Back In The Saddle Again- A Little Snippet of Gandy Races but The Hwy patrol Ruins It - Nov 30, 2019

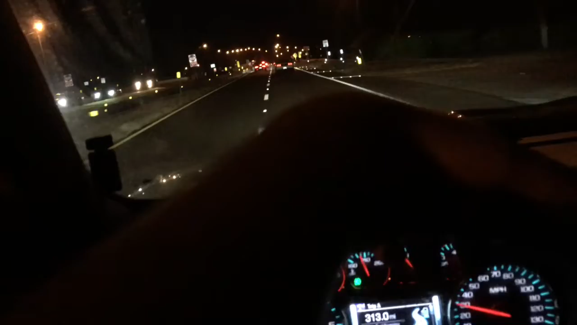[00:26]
Do you see how loud this shit is? Oh, this guy's going to try to pass me. See if I can feed him. Oh yeah, I can fucking feed my ass. Yeah. I'm only in a truck. Whoa.
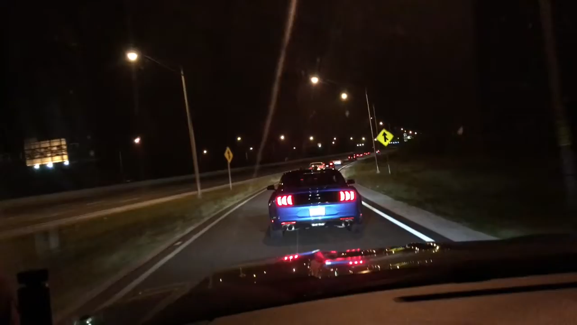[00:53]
These guys break so hard. It's the only stupid thing they do. They're in the rear end of one of these guys. Move it! Move Dodge! They got to catch up before they fucking do something. Oh, come on, you dipshit!